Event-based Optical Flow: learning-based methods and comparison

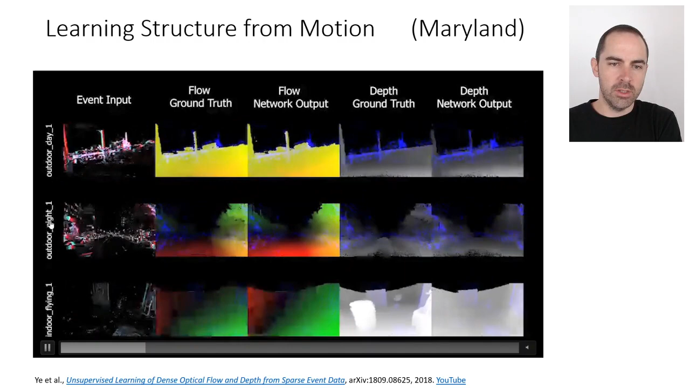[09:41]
night indoor flying and you see the input representation on the leftmost column and then it's comparing the flow the one produced by the network and the ground truth and the same for for the def the estimated by the network and the ground truth def